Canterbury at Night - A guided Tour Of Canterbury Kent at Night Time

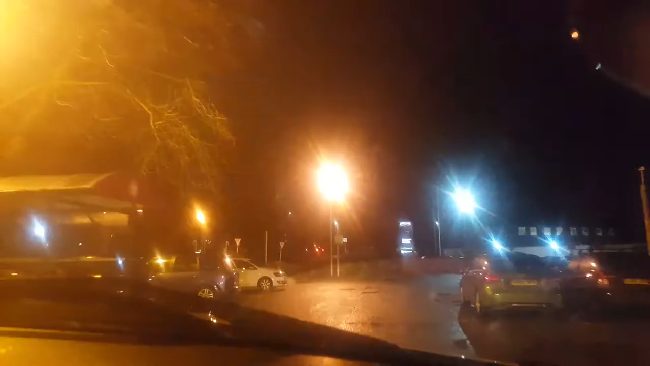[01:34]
Okay, we are now pulling out of Sainsbury's car park. I think there's enough light to be able to use the dash camera. And I'm gonna go
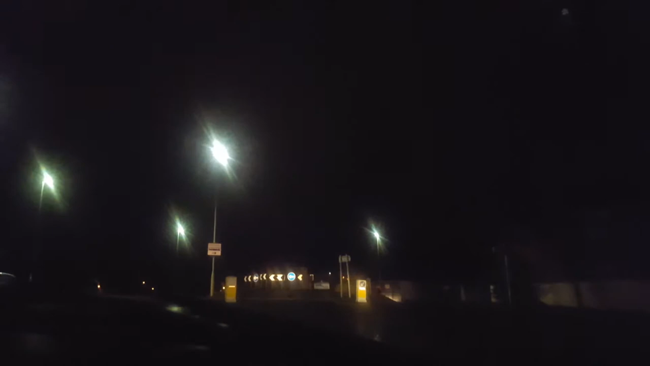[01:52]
right out of Sainsbury's along the Kingsmead Road.
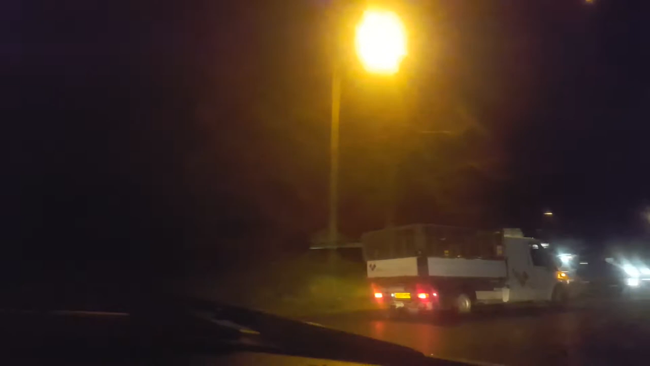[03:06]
Jesus Christ. Anyway, all the way around the roundabout. Heading towards Military Road now. More roundabouts. You'll notice quite a few roundabouts in Canterbury, and it's a bane of most people's lives in Canterbury,
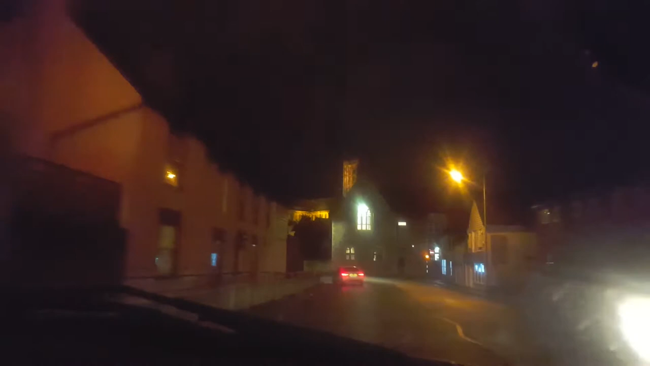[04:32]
and build houses on the old site. Up on the right hand side, you'll see the start of the old city wall. I'm not sure if you can see it actually from this angle. It's on the right hand side of the car park alongside it. I'm not quite sure if you can see it. I doubt if you can see it. I think it's probably too dark as well.
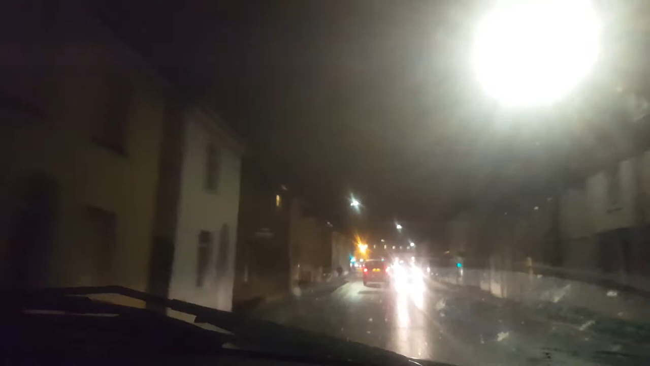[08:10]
Used to go and buy fish from I think it's about here on the left now, I think. Also, that disappeared probably about 20 years ago. Straight ahead there you have Barrett's, which is a car showroom at the moment occupied by Jaguar. And you should now just about see the Westgate Towers going past on your right. One of our historic, one of many historic buildings of Canterbury. And now we're going to go straight up St Dunstan Street.
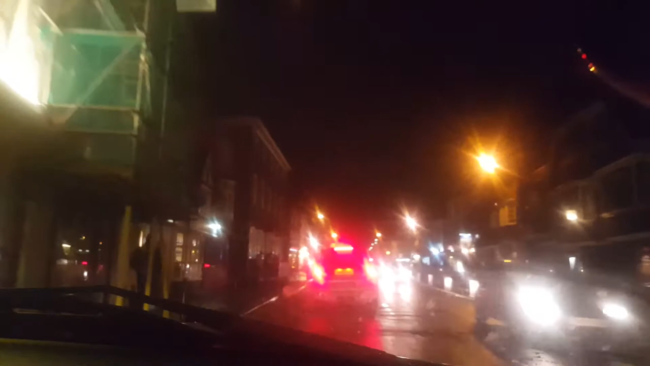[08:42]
Don't know why I've gone this way, it's a rubbish way. Never mind.
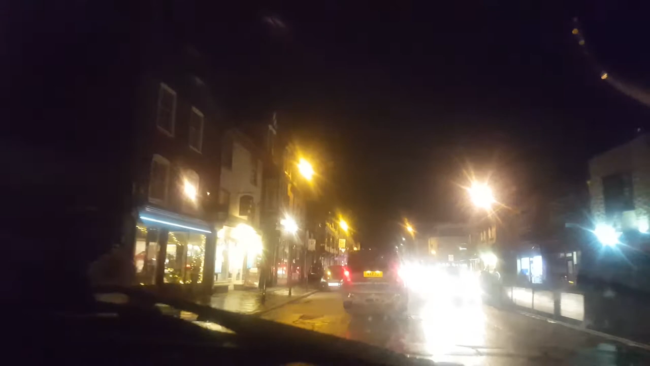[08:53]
St Dunstan Street, seen quite a lot of changes actually since I've been in Canterbury.
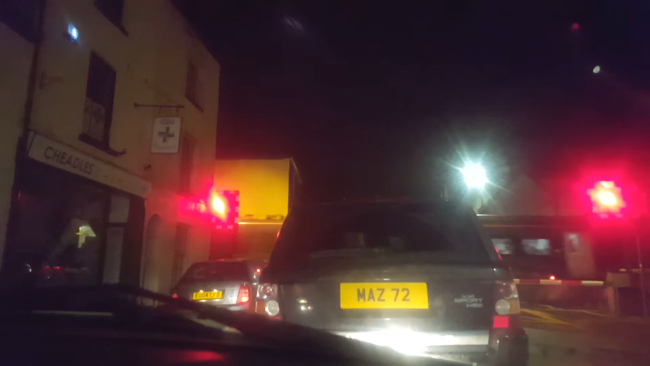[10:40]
Here it comes, there's a train. There's more people on it than usual. This is, must be all the London commuters coming home from London. So we're now about 45 minutes away from London now on one of these high-speed trains. So that's probably one of the reasons why property in Canterbury is just so expensive now. Now that we're 45 minutes away from London, you're getting quite a lot of people who would like to live in London, but obviously it's even more expensive in London.
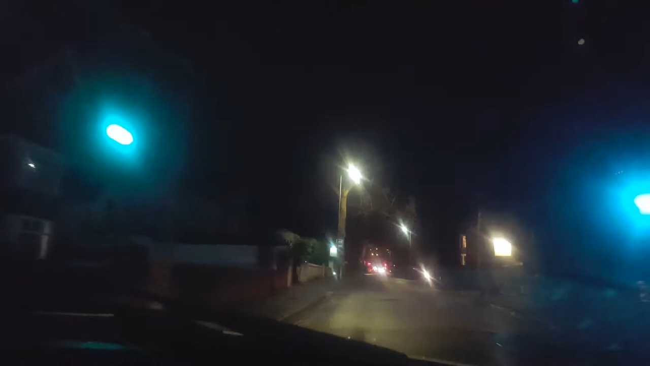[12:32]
And again, it's always chock-a-block on this road as well, as always queuing up here. I don't think I've ever been up this road in the morning without queuing. Even in the old days when I used to get a lift to school, there's always be queuing here. Because the roundabout we're coming up to now, if you turn right, is the main road to London out of Canterbury. So if you want to go to London out of Canterbury, you'll go right here.
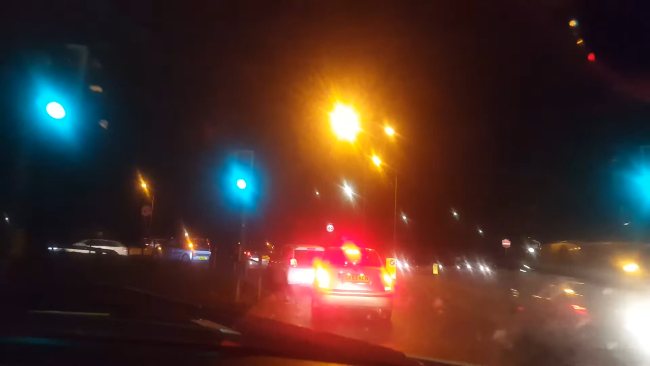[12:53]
If you want to go coastbound or go towards the city centre, you'll go left. I'm going to go left. Now back towards the city centre now, so I'll just get everything that I missed on the right hand side.
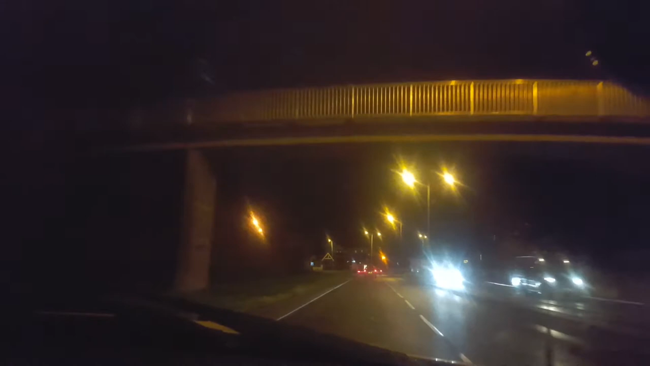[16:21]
That was one of those places that's built for students. And coming up again on the right hand side, a big building there now. Again, that's student accommodation. And on the left, you can see the old city wall now on the left hand side. Obviously one of our historic landmarks. It runs around half of Canterbury, and there's all these different types of gates that they used to have
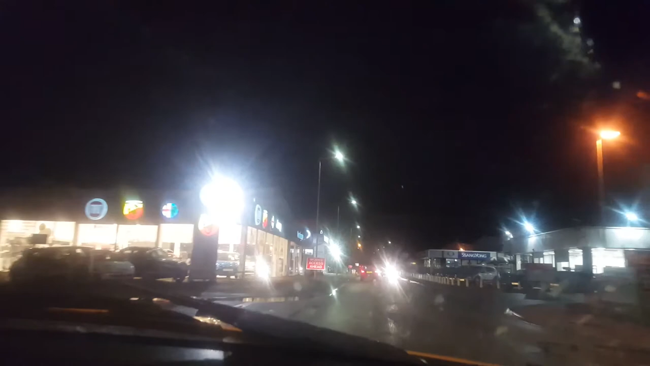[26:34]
So we've got Fiat over there, Jeep, Kia, some strange one I can't pronounce.
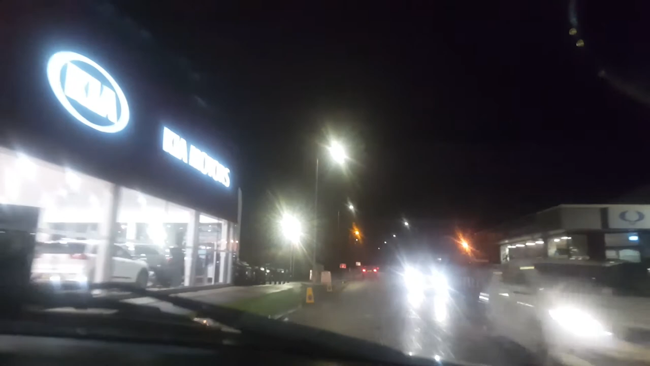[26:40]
I don't even know where they're from. There we go. Over a bridge now, which goes over the River Stour. Years ago, this used to be here. This used to be a single carriage to get over the bridge here. God knows how they managed. I can't imagine that being a single carriageway now. Not sure if anyone's watching from Canterbury, if they actually remember it being a single carriage over the single carriage bridge over the, over there.